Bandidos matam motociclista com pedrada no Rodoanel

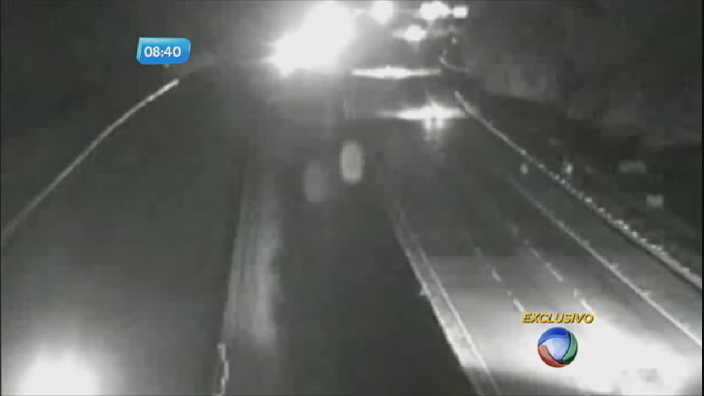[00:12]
As imagens são exclusivas. O vídeo mostra a ação dos bandidos poucos minutos antes do motociclista Eduardo Ferreira dos Santos,
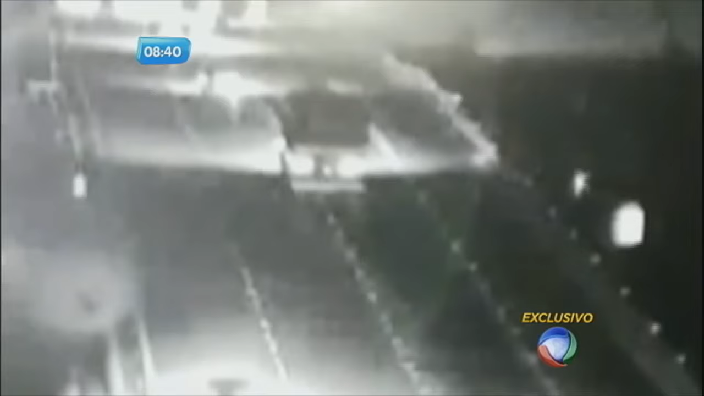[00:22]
de 29 anos, e Milene e Joyce Barreto, de 31, que estavam na garupa da moto, serem atingidos por uma pedra no Rodoanel.
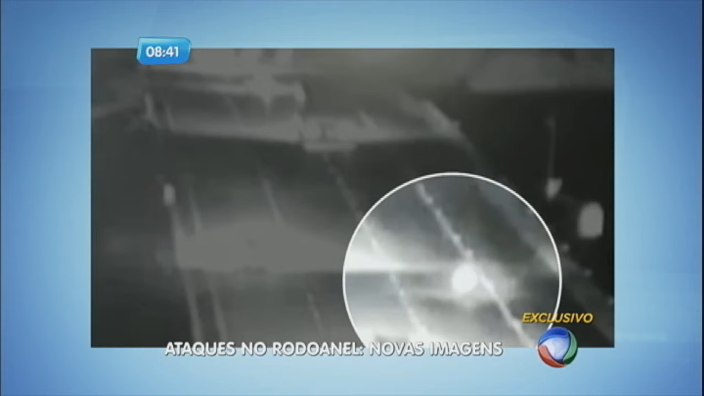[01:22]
De acordo com os investigadores, este foi o momento em que Eduardo e Milene foram surpreendidos. Câmaras de monitoramento do Rodoanel flagraram o momento do crime. A pedra bate no capacete de Eduardo, que perde a direção e vai parar no canteiro central. Ele foi levado para o hospital, mas não resistiu.